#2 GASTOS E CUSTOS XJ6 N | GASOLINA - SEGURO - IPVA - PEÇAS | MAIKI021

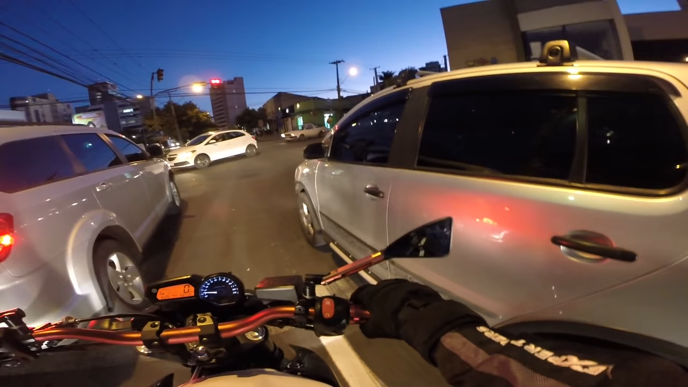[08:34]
A embreagem eu só pesquisei o preço e tal, porque eu vejo muita gente comentando aí nos vídeos: vai fuder a embreagem! Você vai fazer isso, você é louco? Você vai estragar a embreagem, mano? Duzentão! Compre uma camiseta, o link tá aí abaixo, na primeira, primeiro link na descrição do vídeo. Ixi, XJ não passa ali não, cuzão. Será que passa?
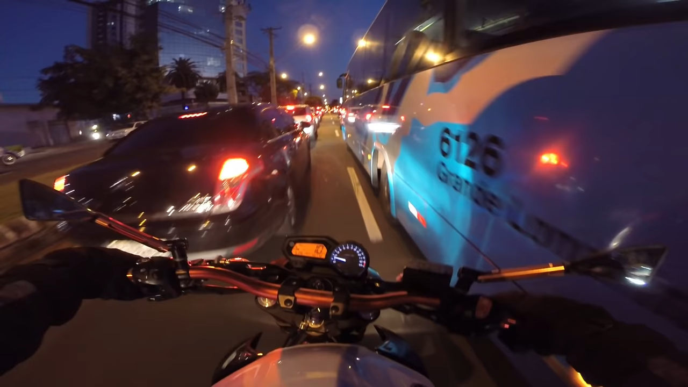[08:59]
Será que não passa? Ah, se não vai passar, não vai descobrir agora.
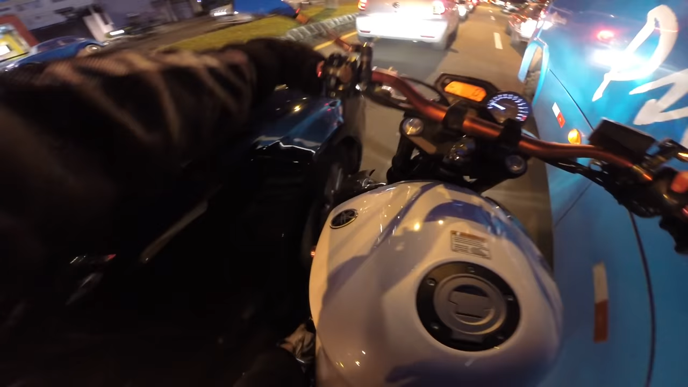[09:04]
Bateu a luvinha ali no busão, foda-se. E eu passei, mais uma vez!